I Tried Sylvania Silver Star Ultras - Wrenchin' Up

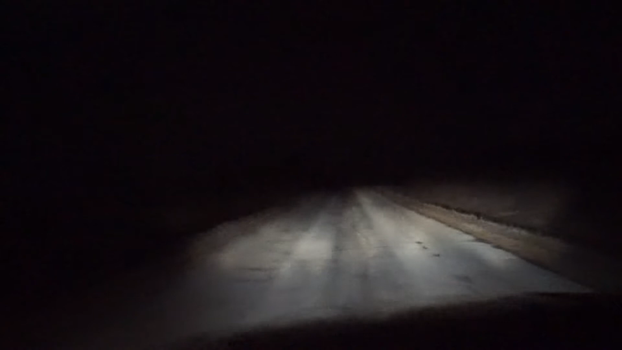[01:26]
Well, I do see a difference. The light is whiter, brighter, there's more downrange, and it seems to light up the sides of the roads better.